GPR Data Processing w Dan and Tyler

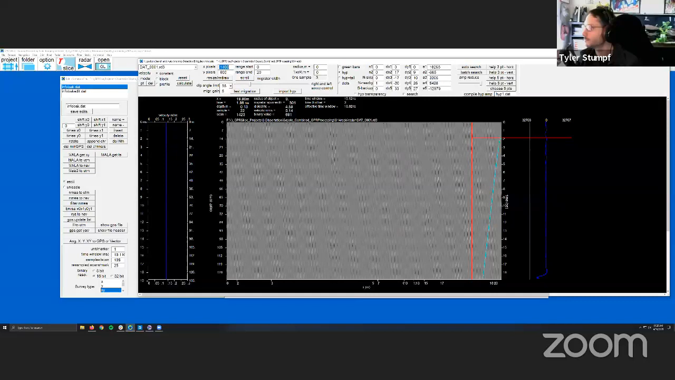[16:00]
edit raw, you can see my data came back and it shifted. So you just need to make sure that you're in the right info file for the edited software or the edited data for that time zero correction. Um, and if you ever see that, that kind of jumbled data there, um, always check your info file. Um, so this is where we're at. It didn't, it looks like it still didn't shift it all the way up.
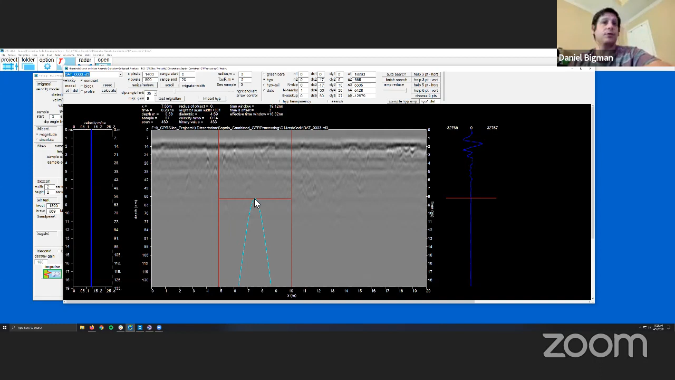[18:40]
If you do currently use a software package, pop in what software package you use in the comments below on the live stream or, or below the video, you know, we'd love to hear what people are using and kind of, you know, what your experiences are, but go ahead. Yes. So the first thing I'm going to do here is you see this banding at the top and I can see some horizontal banding a little bit below.